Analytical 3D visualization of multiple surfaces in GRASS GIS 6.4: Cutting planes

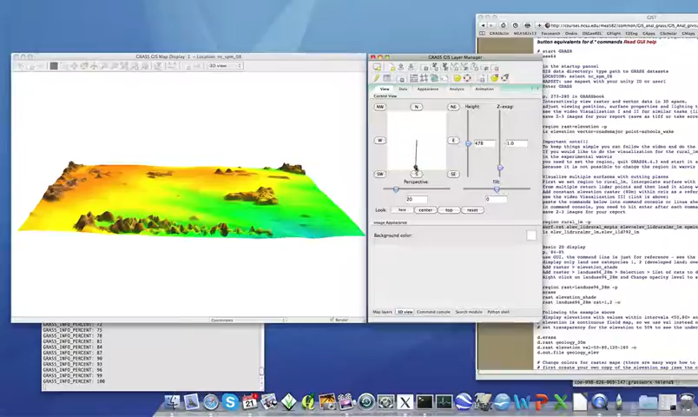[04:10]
So we will adjust the direction of view, the elevation and we will also adjust the resolution so that we can see both of the digital elevation models at their highest resolution. So you may recall we do it by adjusting the fine mode to one. So you can see that the surface is now much sharper and we will adjust also the resolution of the second surface to one.
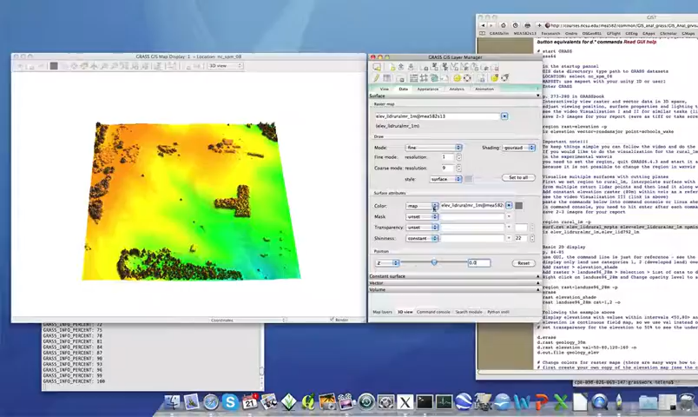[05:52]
we will set the color of these digital elevation models to a constant. So let's switch the color of the multiple return surface to constant. And it is by default black, so we will change it, let's say, to green.
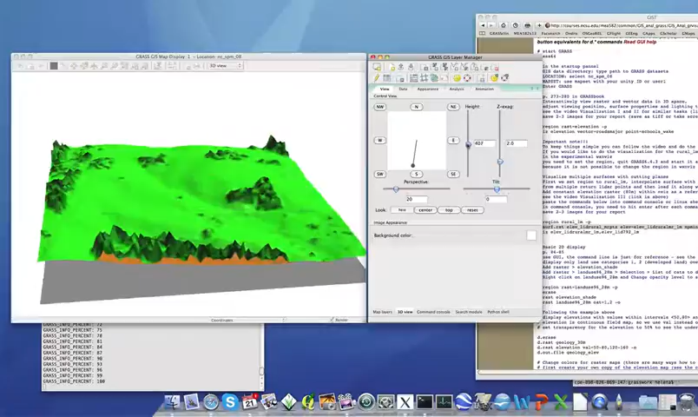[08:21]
Let's increase the Z-exaggeration so that the profile shows the structure a little bit better. And now under tab analysis, we can define cutting planes. So let's just select plane 1. So you can see that the surfaces were cut in half. Now we will rotate the cutting plane.
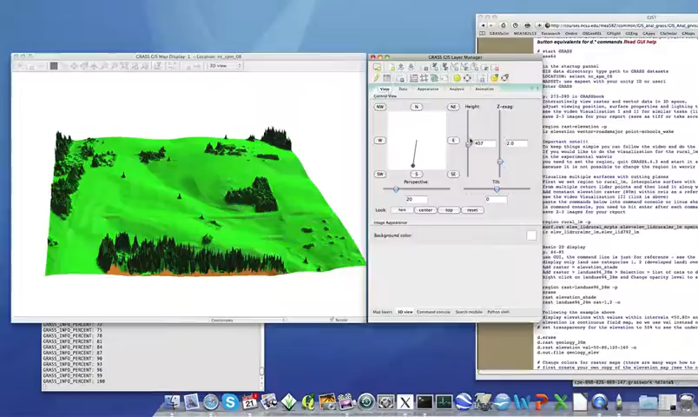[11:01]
So we will delete it. We will change the view. We will zoom out a little bit to make space for both of the surfaces next to each other.
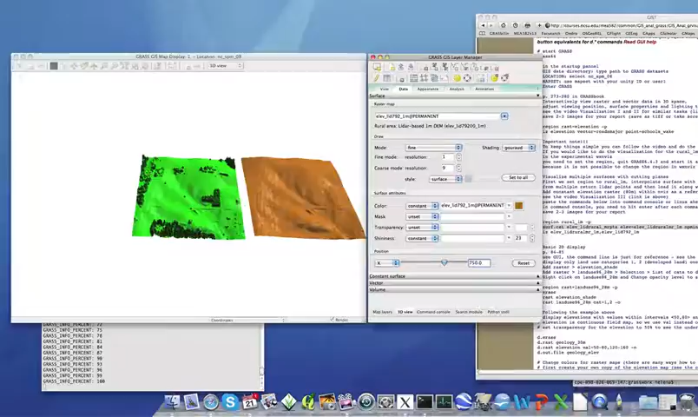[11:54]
but we can move the surface in X direction as well. And now we can see the surfaces next to each other.
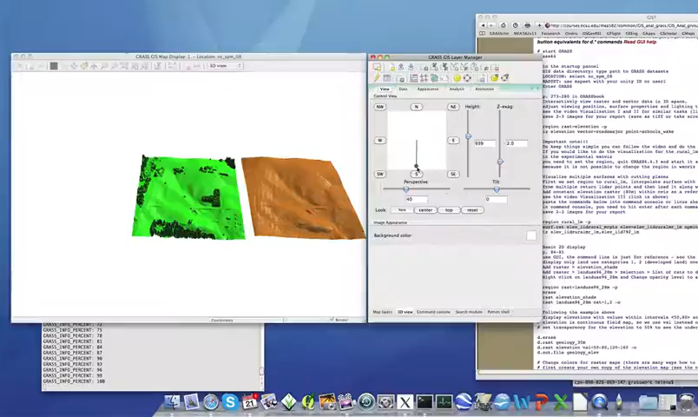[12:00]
And you can rotate them, you can center it or you can move them here. Let's go. Let's go.